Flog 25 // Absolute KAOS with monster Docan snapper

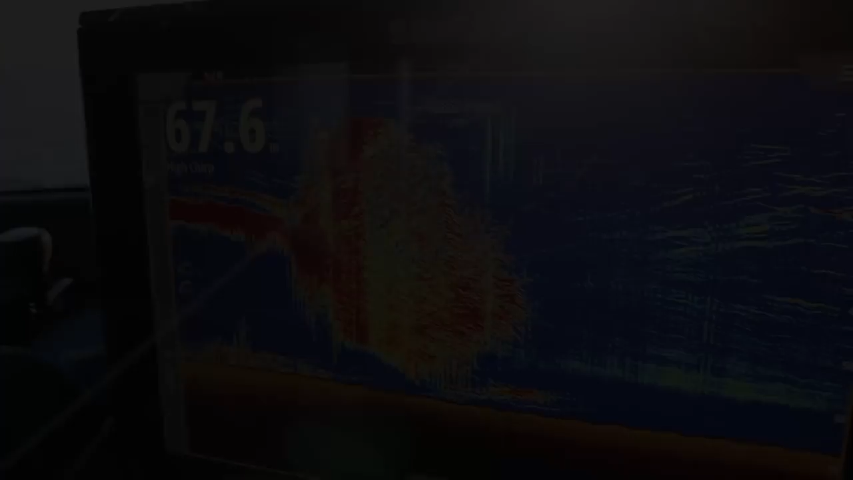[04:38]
The sound is just completely, it's completely red, which I'll show you in a minute.
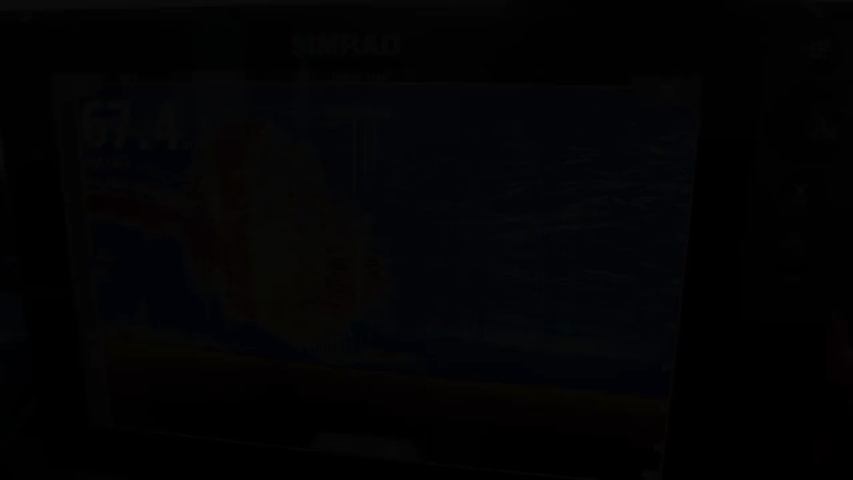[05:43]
That's actually, that's almost 50 metres deep dude.
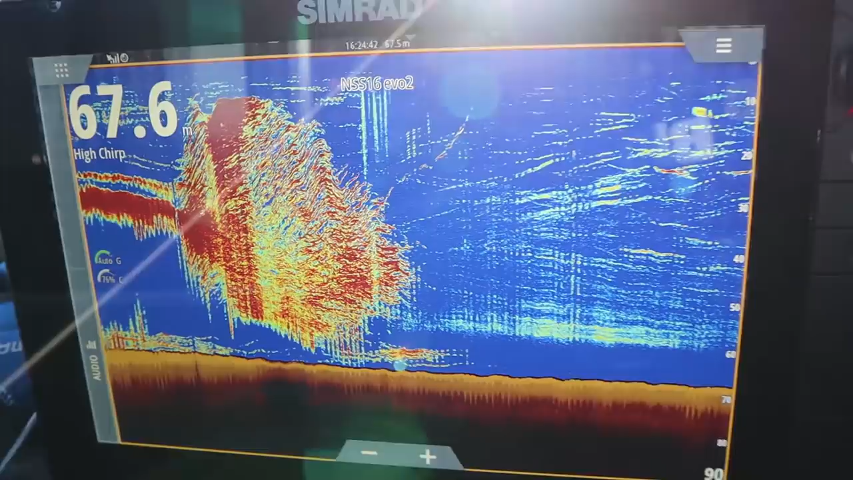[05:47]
Yeah? 50 metres deep of bait, fish and fish. That's unreal.